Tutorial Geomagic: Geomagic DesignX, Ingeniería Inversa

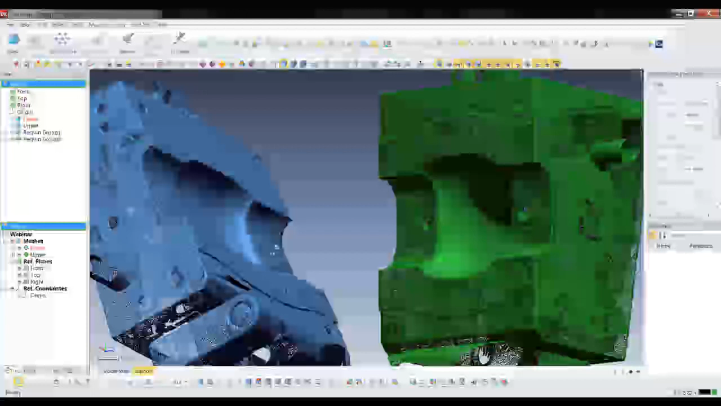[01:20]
Aquí, como pueden observar, la información se hace a partir de
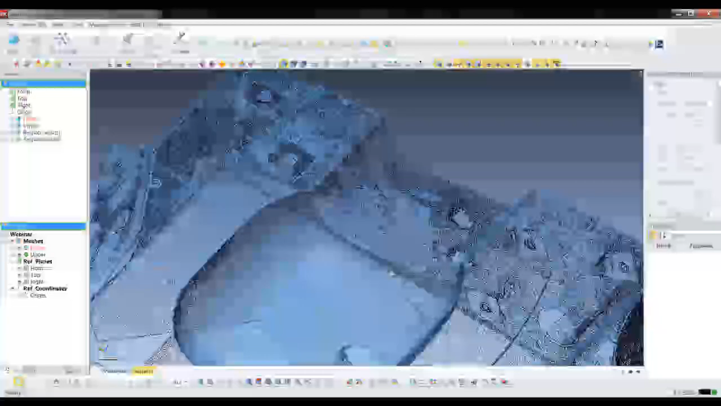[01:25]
una nube
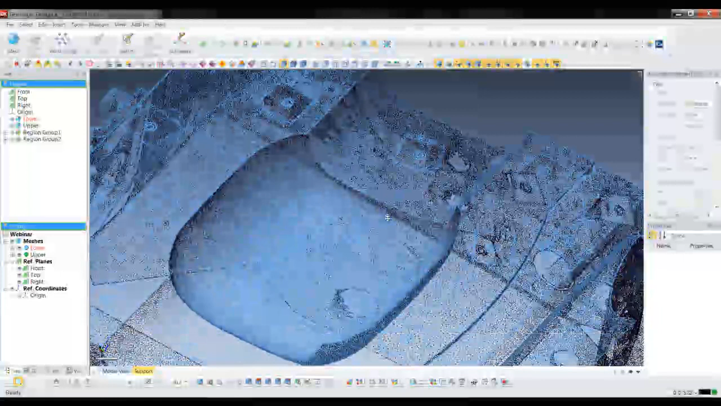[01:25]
de puntos que se adquirió con un cierto dispositivo de captura.
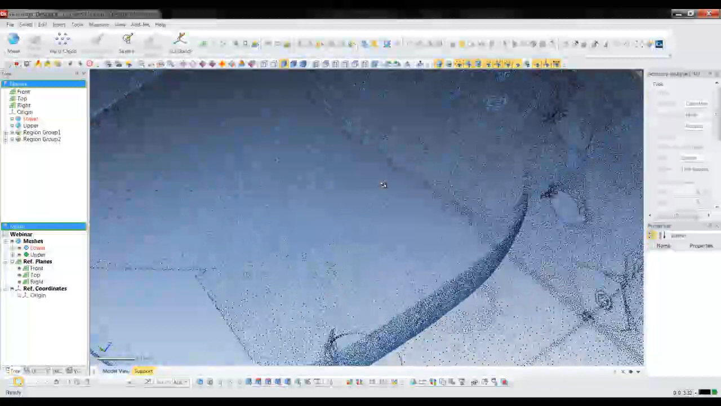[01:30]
Como ya les mencioné, puede ser un equipo óptico o láser.
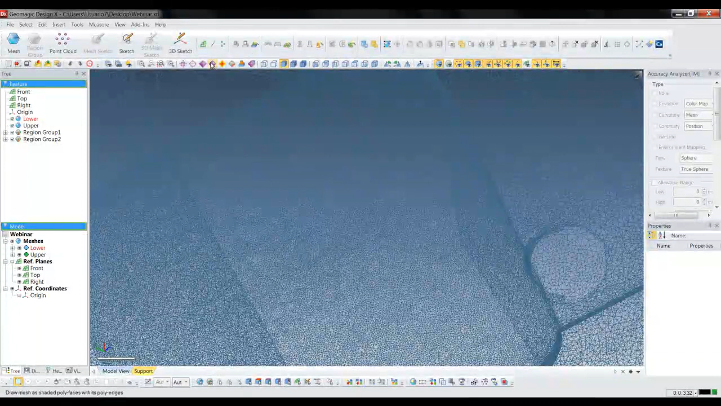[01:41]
Aquí puedo observar cómo se creó un tipo malla al unir todos los puntos.
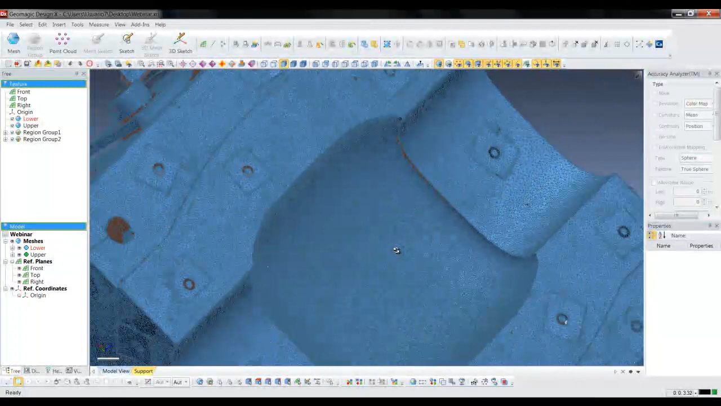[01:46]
Y aquí pueden ya verlo, cómo tiene hasta cierta textura en el interior, lo que viene siendo en el core.
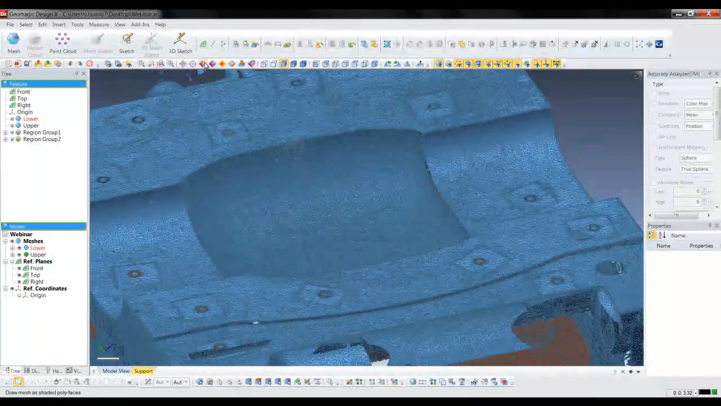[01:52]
Aquí ya se puede visualizar de
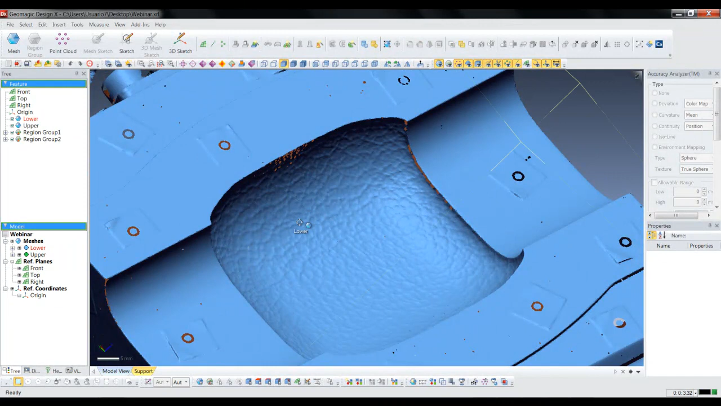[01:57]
una forma más completa todo cómo está la superficie de esta información.
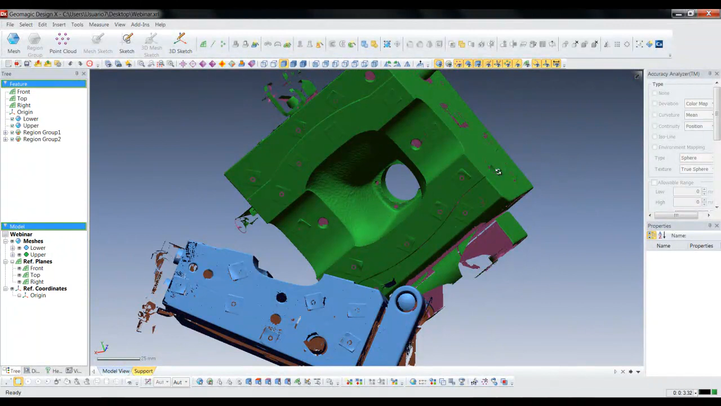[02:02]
Y lo que vamos a hacer es, de esta información que está en lo que llamamos malla,
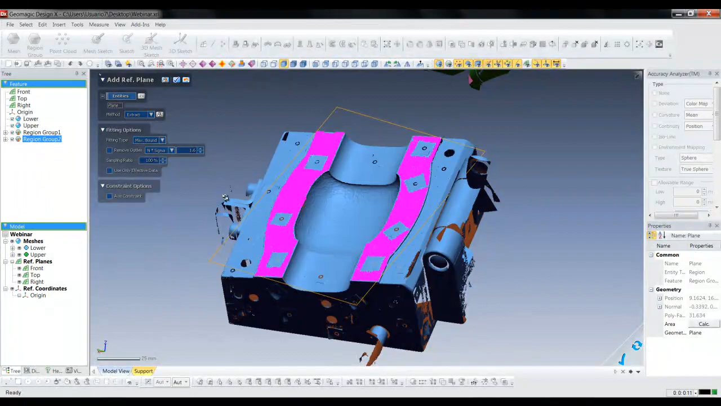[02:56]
Vamos a empezar haciendo aquí unos planos de referencia que vamos a utilizar para alinear las dos mallas.
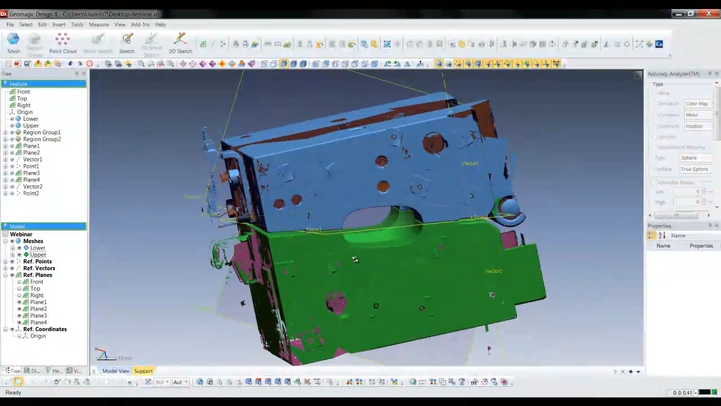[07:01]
aquí ya forman ya como si fueran uno solo, la información que obtuvimos de dos muestreos diferentes. Ok.
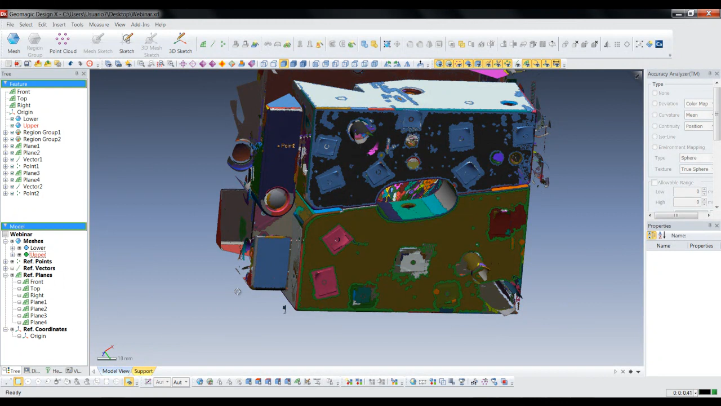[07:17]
Ahora lo que falta ahora es alinear la pieza a los ejes de referencia.
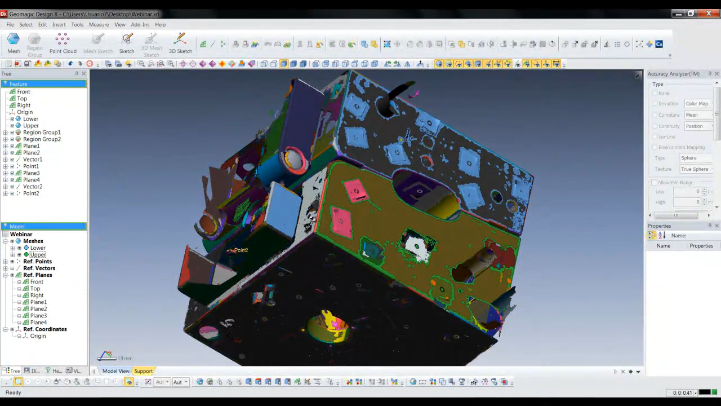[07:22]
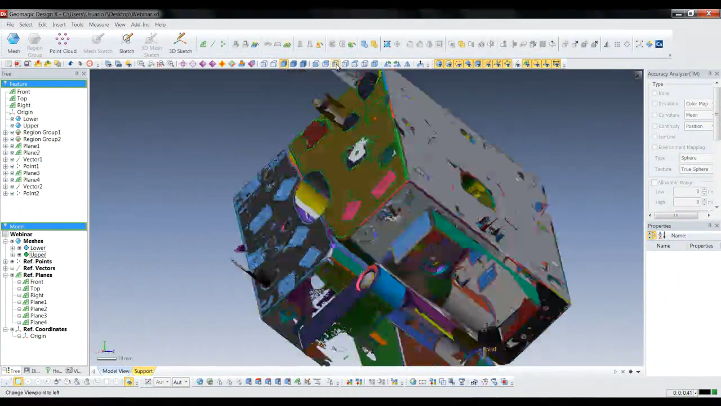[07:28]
Vamos a seleccionar unos planos. Vamos a hacer primero un punto para hacer la posición. Vamos a seleccionar puntos.
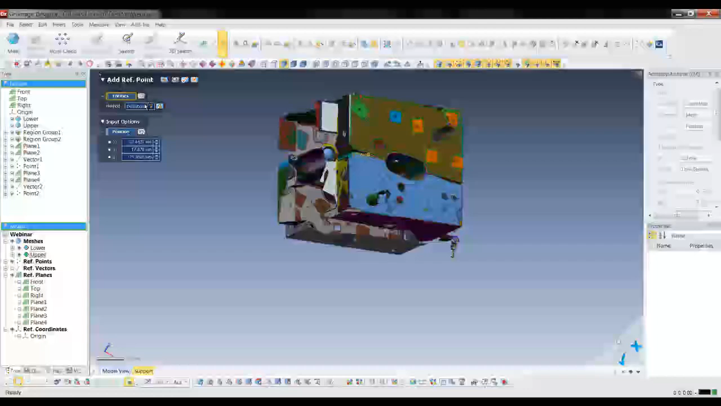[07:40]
Vamos a usar la opción de, por medio de tres planos, generar un punto.
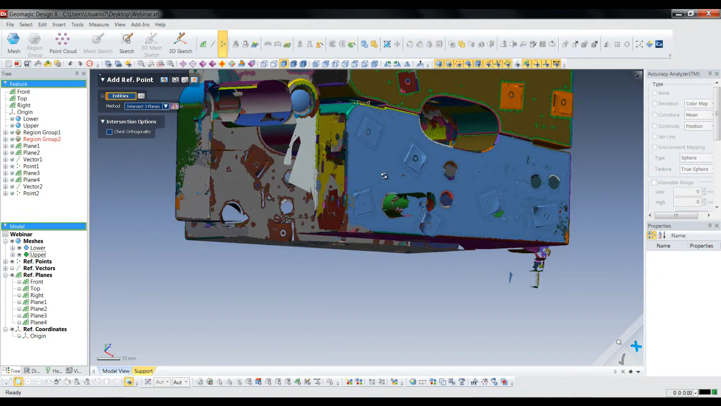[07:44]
Seleccionamos este plano, el siguiente, y la parte inferior. Por medio de estas regiones que
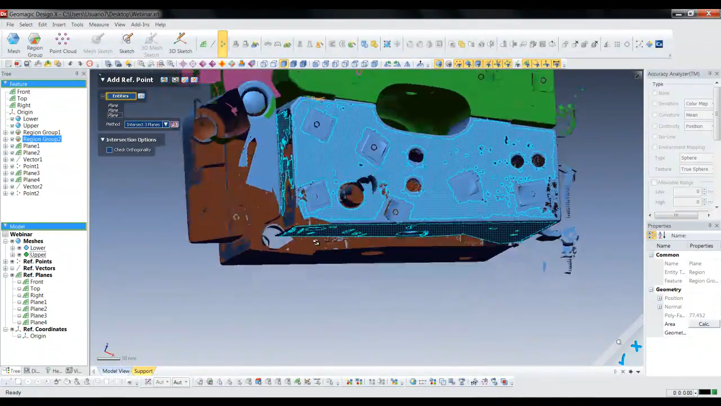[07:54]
el software nos detectó como planos, nos genera un punto.
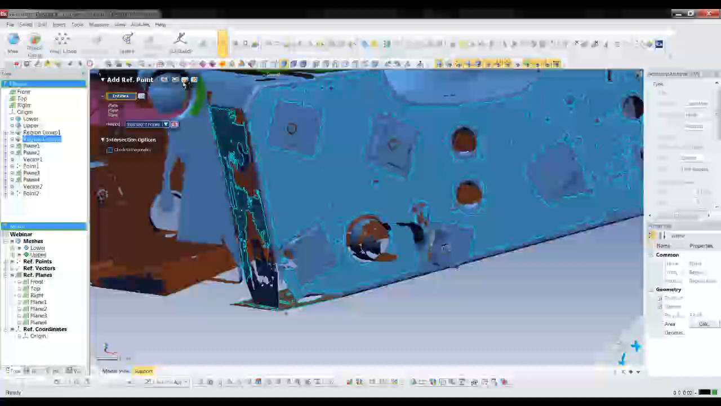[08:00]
Ese punto nos va a ayudar para hacer una alineación en general de toda nuestra pieza.
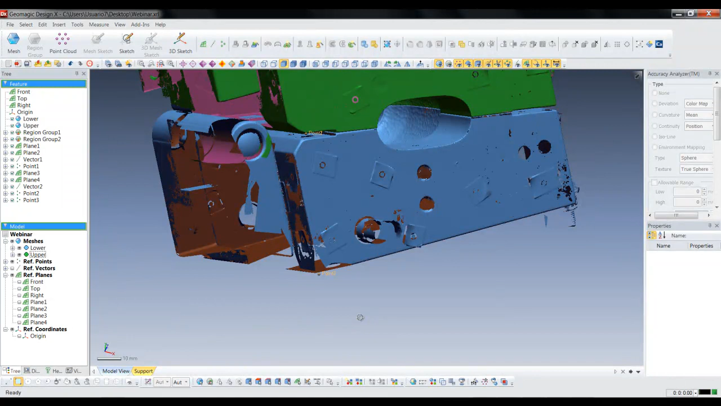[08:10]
Aquí vamos a usar el Interactive Alignment.
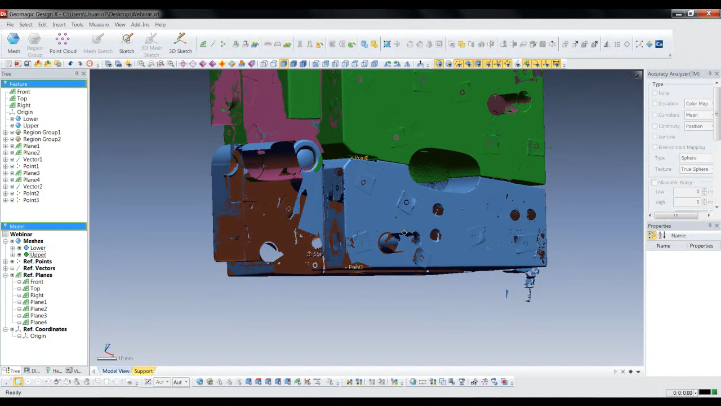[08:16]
Primero vamos a tener que seleccionar ambas, como son aún dos mallas en común y tenemos que alinearlas a las dos.
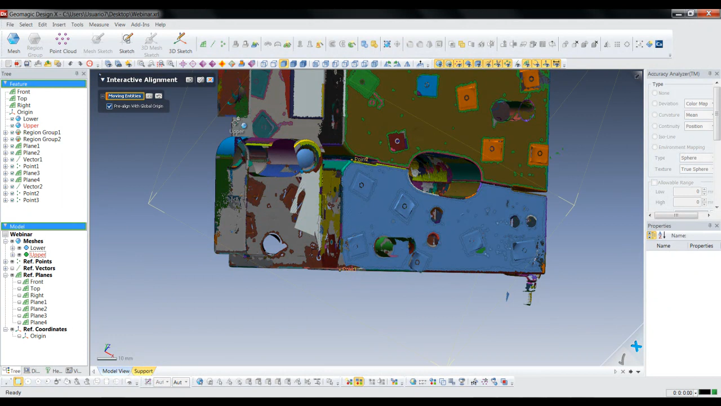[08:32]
Tenemos que seleccionar la superior y la inferior. Y ahora vamos a, primero con la posición, con el punto que realizamos hace un momento.